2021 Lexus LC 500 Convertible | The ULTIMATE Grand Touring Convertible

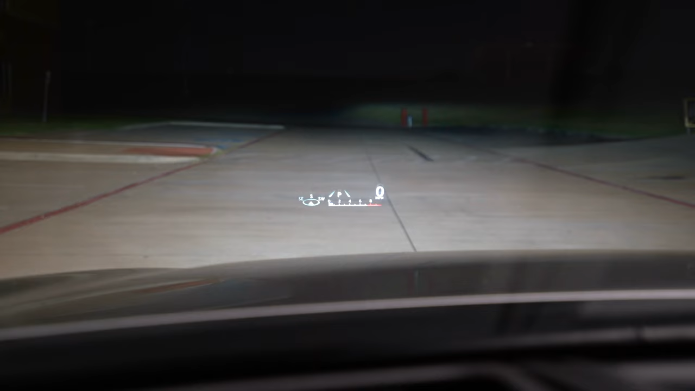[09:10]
And then you've got an optional head up display that we have here that shows your tachometer, your lanes, the gear you're in, and your speed. And you can even take it completely away if you want to. Now this is the standard display.